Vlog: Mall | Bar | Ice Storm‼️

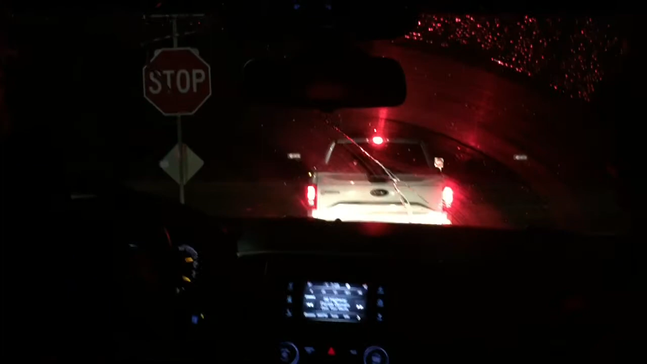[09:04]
people are not in rain starting to come down and then it's going to freeze on the ground and the roads are going to be like slippery crazy ugly yes it's going to be very ugly basically I'm probably